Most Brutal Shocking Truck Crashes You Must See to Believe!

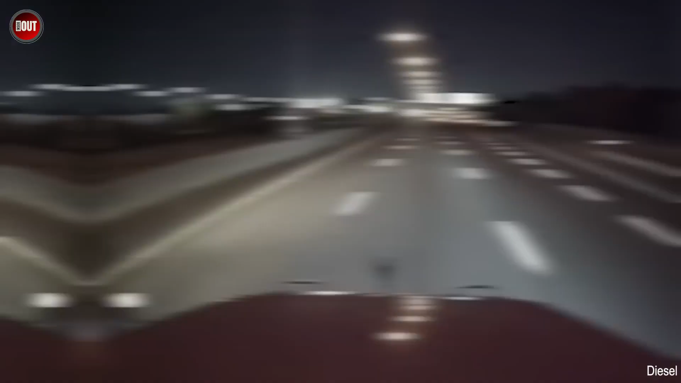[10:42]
They literally cut in front of him.
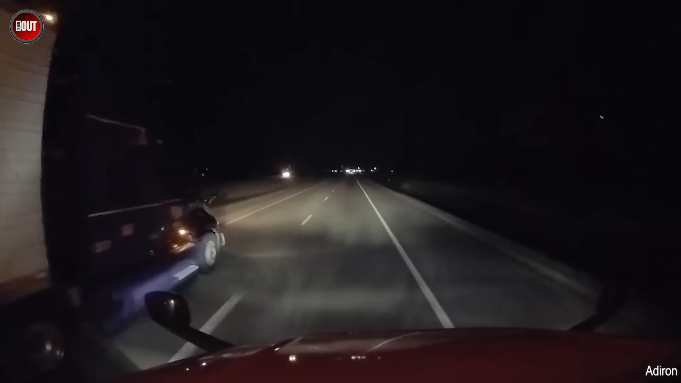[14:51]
Navajo almost sideswiped. Luckily, later all are okay.
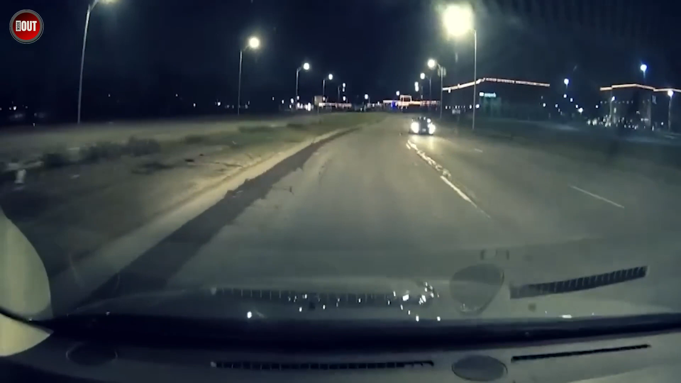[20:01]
Don't drive the wrong way It's dangerous for both others and you